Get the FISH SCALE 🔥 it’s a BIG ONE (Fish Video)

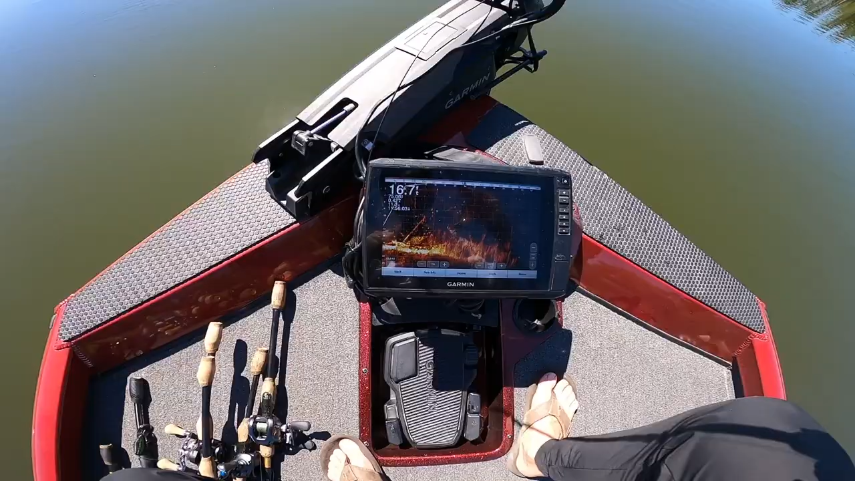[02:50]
We are throwing on some good-looking stuff, y'all. And look, there's a lot of bait down there, too. Maybe that's not the best representation. See, there you go. Those are all. Look at all those fish down there.
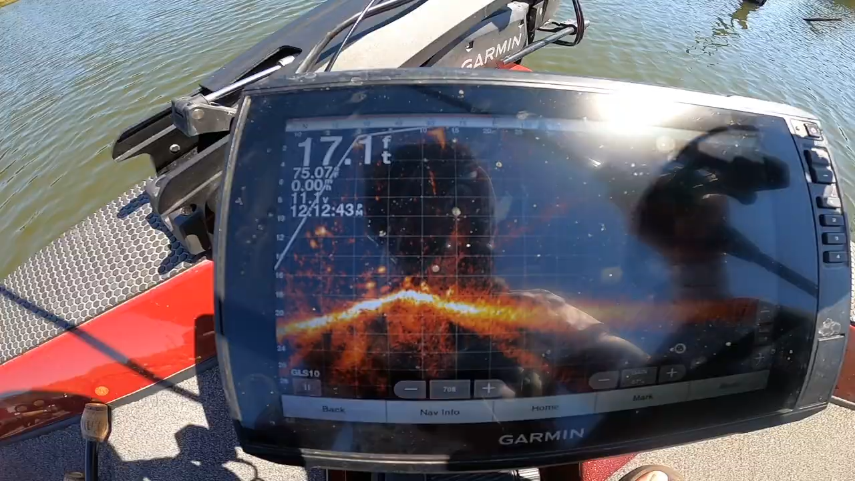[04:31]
On screen: depth 17.1 ft
Just at the bottom, there's fish right there. Don't know if they're bass or not. There's gotta be a couple mixed in though. There he is. Oh no.